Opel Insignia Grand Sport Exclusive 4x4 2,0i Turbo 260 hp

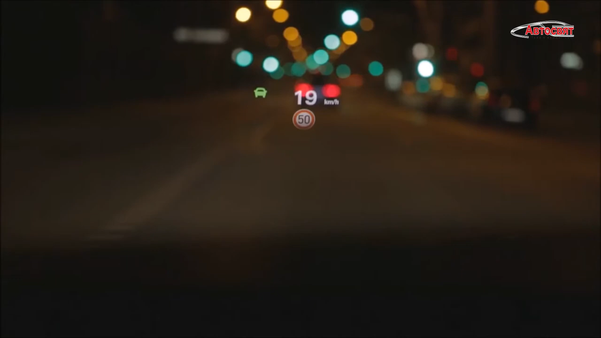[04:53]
Има и прожекционен head-up дисплей, който при шофиране през тъмната част на денонощието позволява в перспектива да се вижда скоростта на движение,